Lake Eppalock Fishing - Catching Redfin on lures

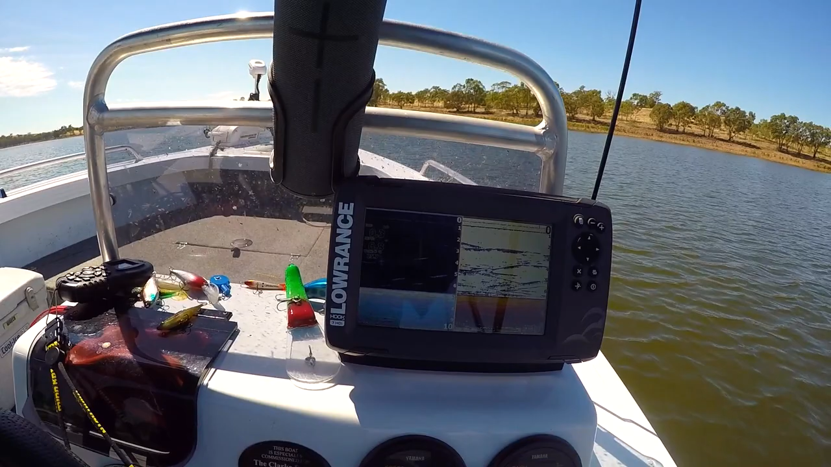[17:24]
They're probably little ones, but yeah, there's quite a few there still. That's what the school liberties look like on the Rance.
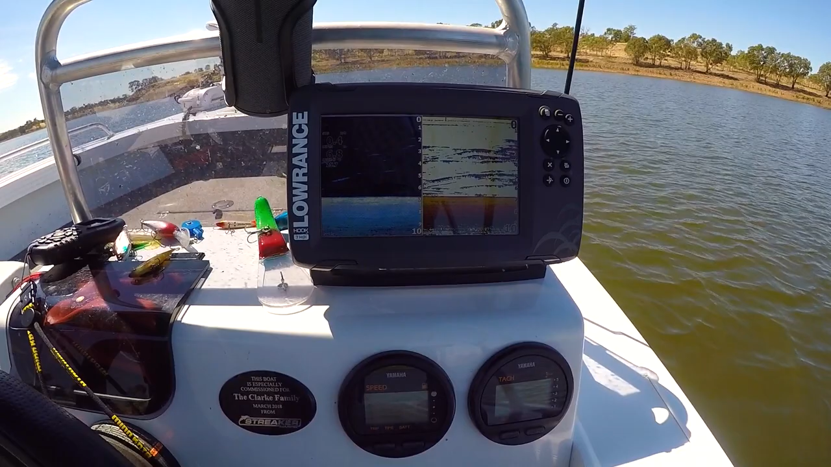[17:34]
Just get this passing through right now.